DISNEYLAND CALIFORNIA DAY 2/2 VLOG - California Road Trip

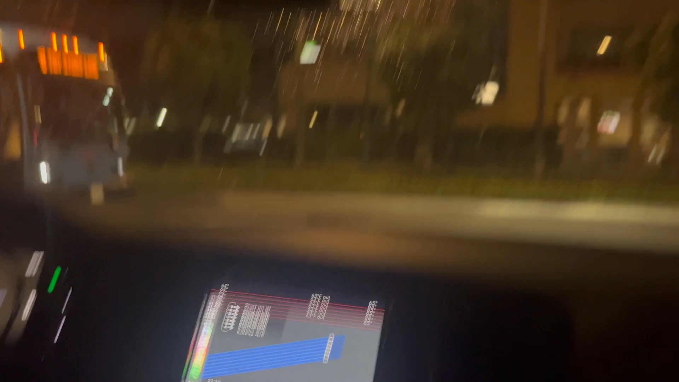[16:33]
It's starting to rain. So we're in the car, and we have a 40 minute journey
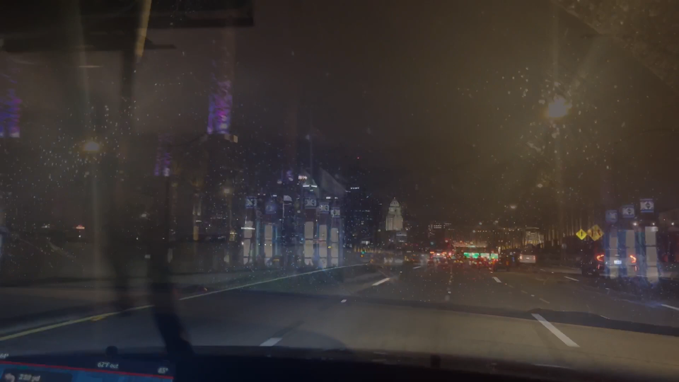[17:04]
So guys, we're just driving past downtown Los Angeles. And we have 12 minutes left until we get to our destination.
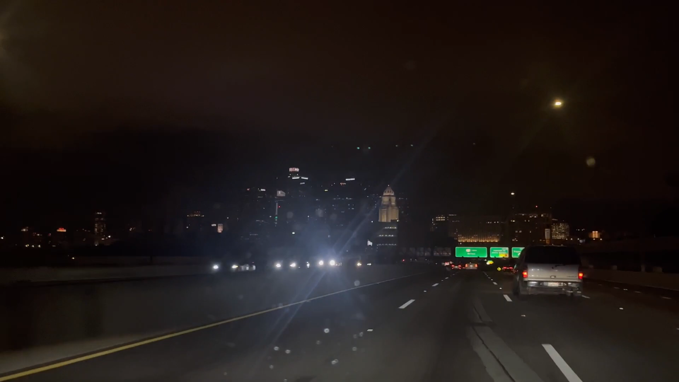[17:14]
So we'll be there very, very shortly. Okay guys, so we have just arrived at our hotel for the next 4 or 5 days.